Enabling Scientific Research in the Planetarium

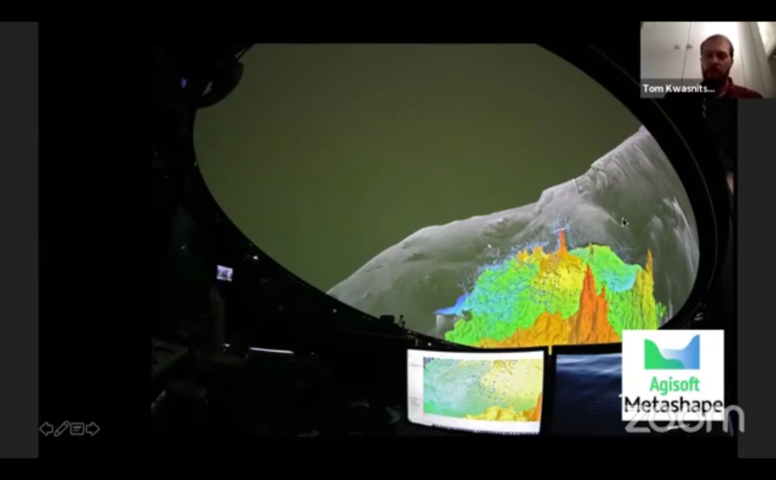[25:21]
um, software that we have here in the dome. Um, and what we use for that is open GL hijacking, I would like to say.